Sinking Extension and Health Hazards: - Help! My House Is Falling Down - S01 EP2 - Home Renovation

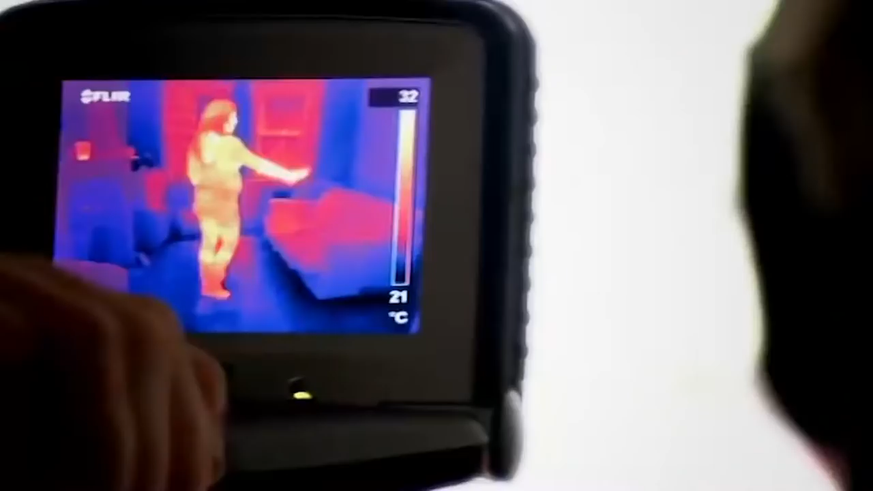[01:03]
On screen: scale top 32°C, scale bottom 21°C
I'll be using the latest technology to uncover our property's life-threatening illnesses and revealing my tricks of the trade to give your home a clean bill of health.